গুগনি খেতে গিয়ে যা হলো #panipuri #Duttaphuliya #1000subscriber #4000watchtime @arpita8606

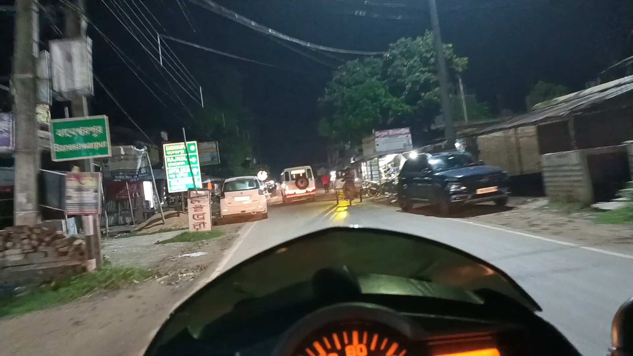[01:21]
কারণ আমরা গেছি ওখানে গিয়ে শুধু চাউমিনটা রোলটা খেয়েই চলে এসেছি, বেশিক্ষণ আমরা থাকিও নি গিয়ে। রাত হয়ে, তোমাদের যেমনটা বললাম যে রাত হয়ে গেছিলো বলে বেশি লোকজনও ছিল না রাস্তা দেখা, মানে তখন বাজে 10টা বা সাড়ে 10টা, রাস্তায় খুব কমই লোক।
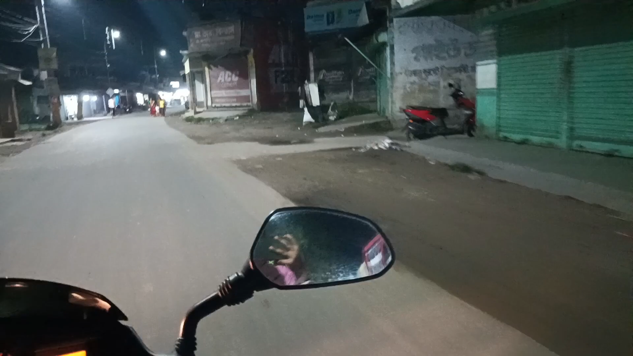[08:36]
তো আমরা অনেকটাই প্রায় চলে এসেছি দত্তফুলিয়া আর কি ঢুকছি